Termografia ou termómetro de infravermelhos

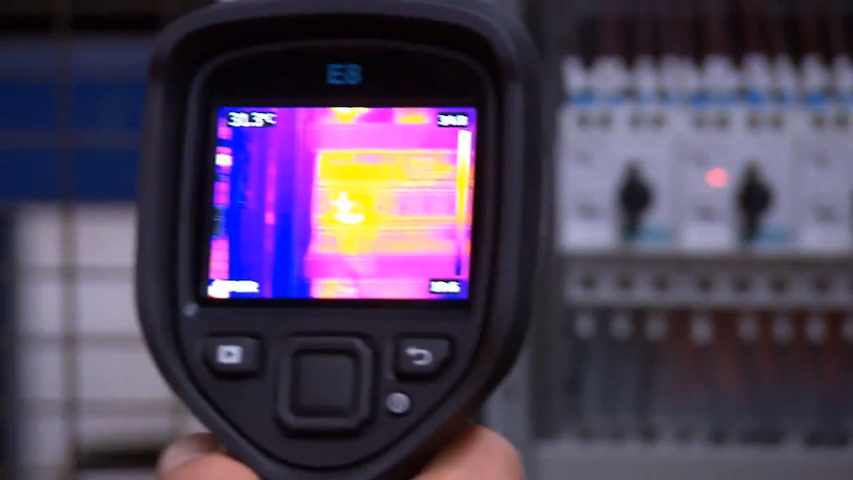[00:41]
The FLIR EX series gives you immediately a total overview of the situation.
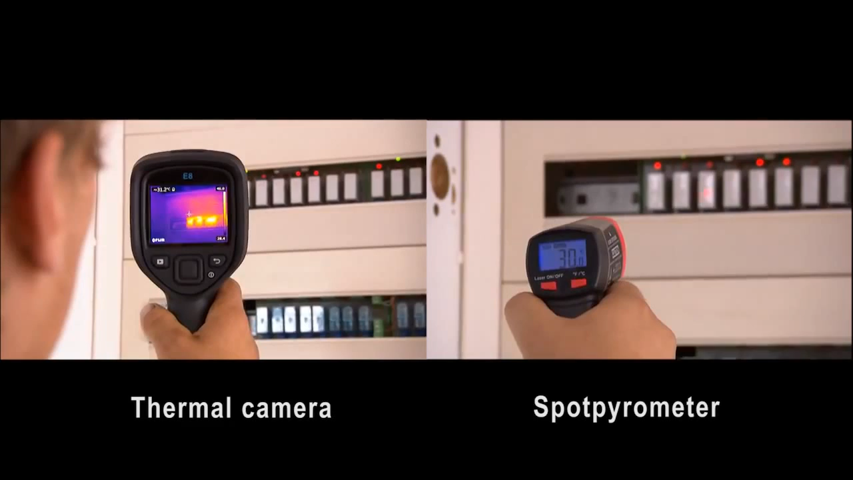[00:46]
You instantly see where the potential problem area is located.
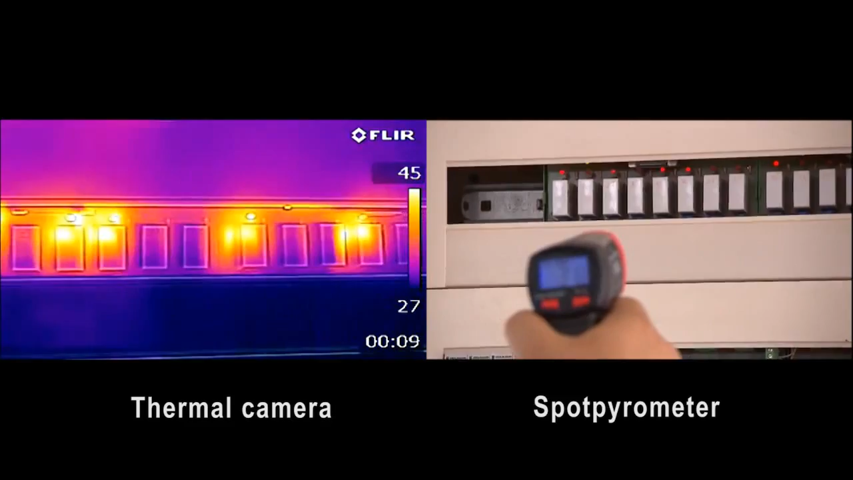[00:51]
A thermal imaging camera like the FLIR EX series
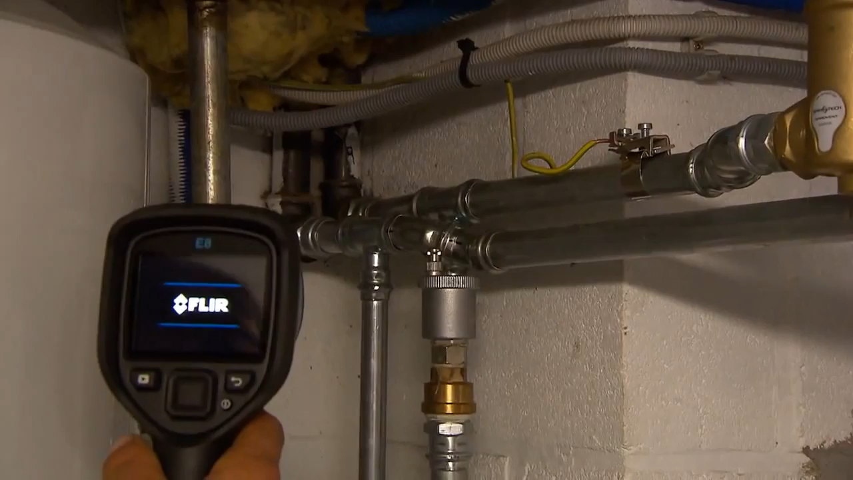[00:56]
make sure you're seeing the hottest or coldest spot at the glimpse of an eye.
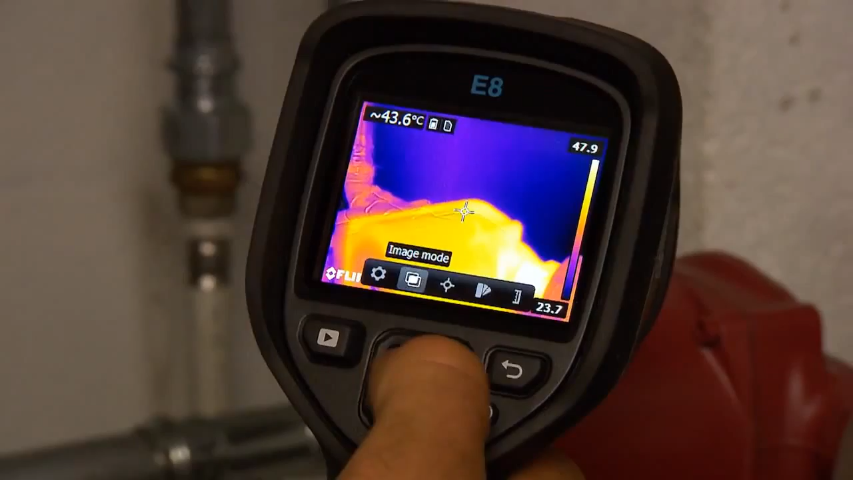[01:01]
On screen: spot 43.6°C
A FLIR EX series thermal imaging camera will help you save time and gives you peace of mind.
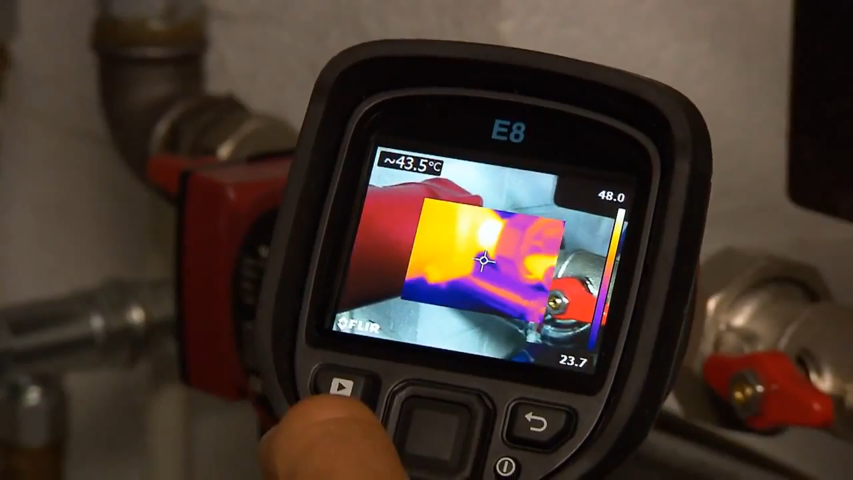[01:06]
On screen: spot 43.5°C
No more doubt if you've been measuring at the correct location.
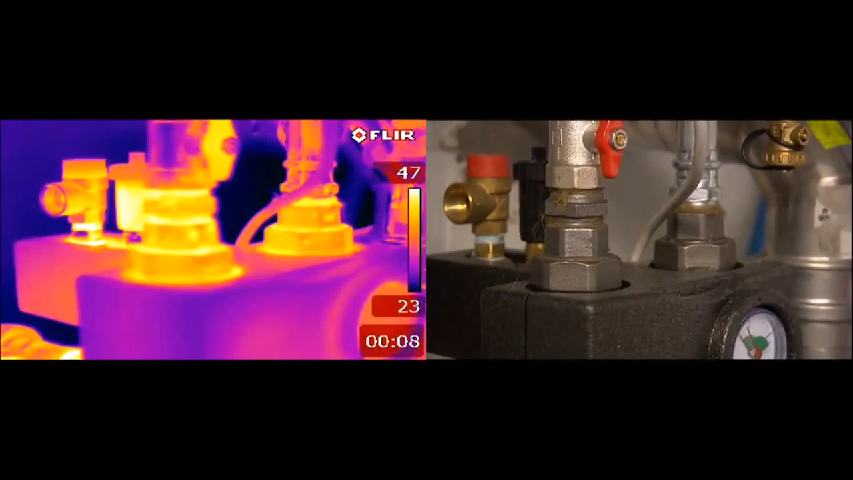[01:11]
Images can be stored so that you can create detailed inspection reports.
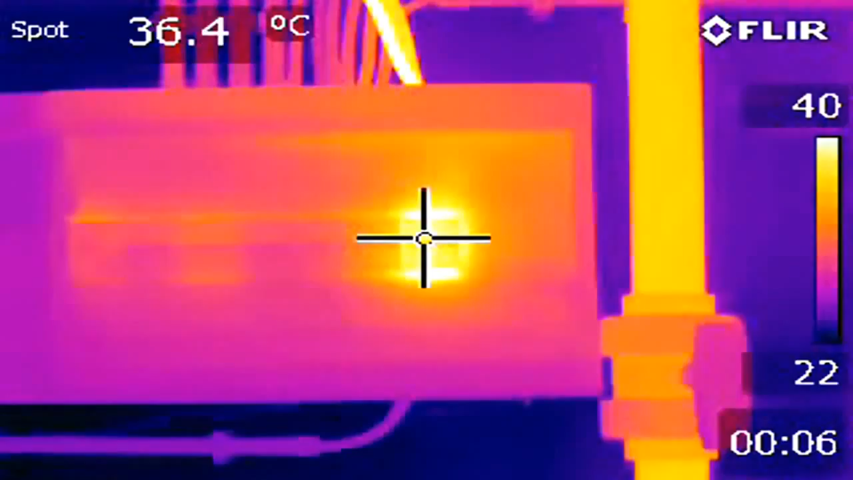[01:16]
On screen: spot 36.4°C
And the FLIR EX is so affordable that more and more people